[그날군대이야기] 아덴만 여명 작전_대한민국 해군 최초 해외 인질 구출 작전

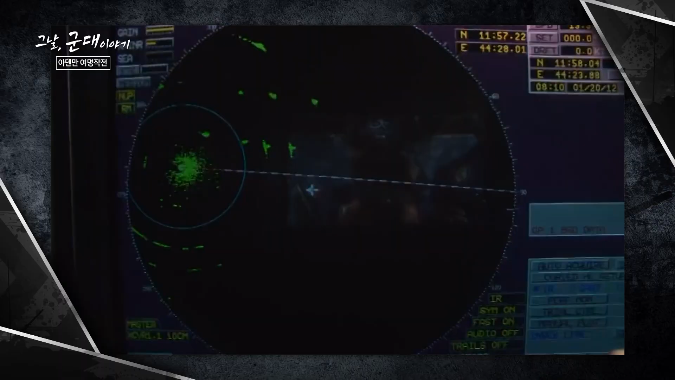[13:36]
3호 주얼리호는 처음 피랍된 위치에서 크게 벗어나지 않았는데요.
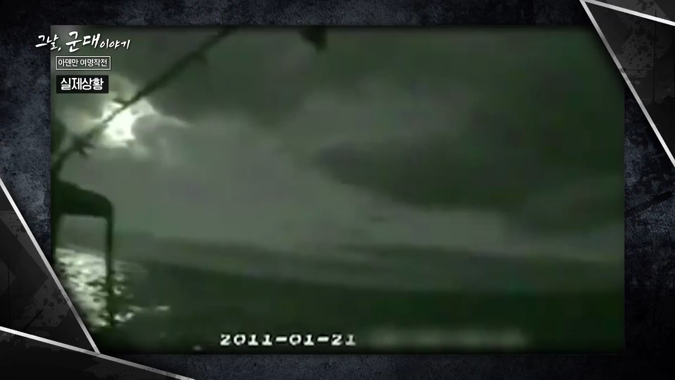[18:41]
링스 헬기는 3호 주얼리호 선교 오른쪽 외부 갑판에 있던 해적 4명을 향해서 K6 기관단총을 발사했습니다.